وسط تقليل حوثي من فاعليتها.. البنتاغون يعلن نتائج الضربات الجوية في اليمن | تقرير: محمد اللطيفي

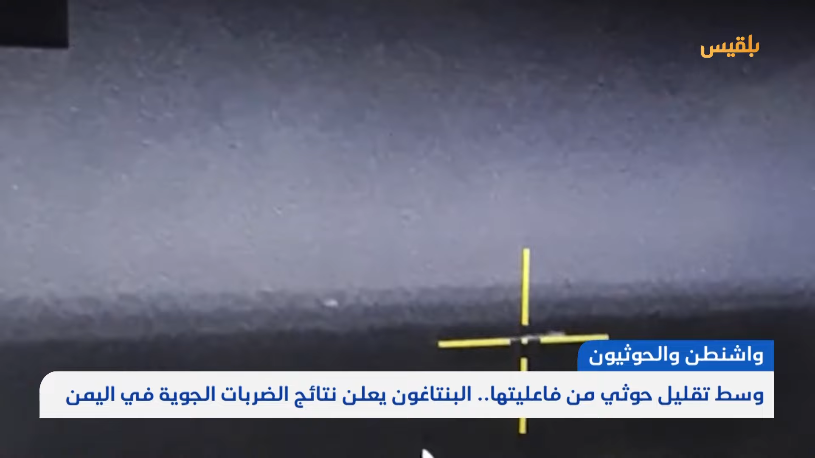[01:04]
قدراتهم الجوية فقد استهدفت البحرية الأمريكية أربعة زوارق مفخة وسبعة صواريخ كروز وقالت الرواية الأمريكية إن عملية الاستهداف
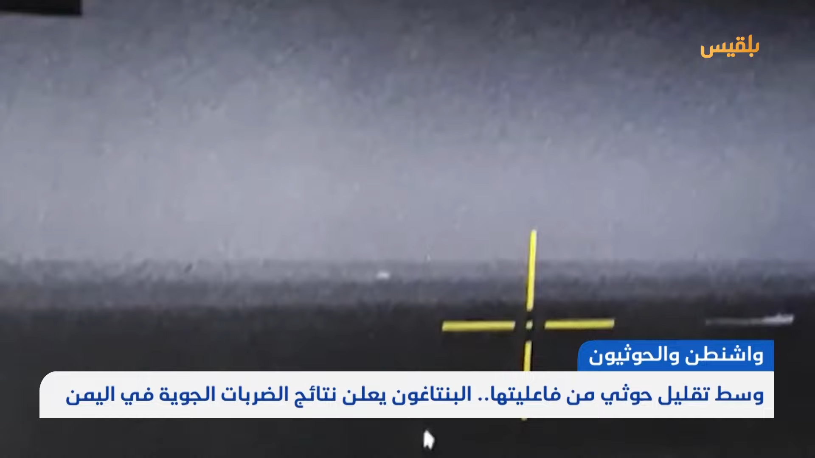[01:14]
تمت أثناء جاهزية الزوارق للإطلاق في التاسع من نوفمبر 2023 شن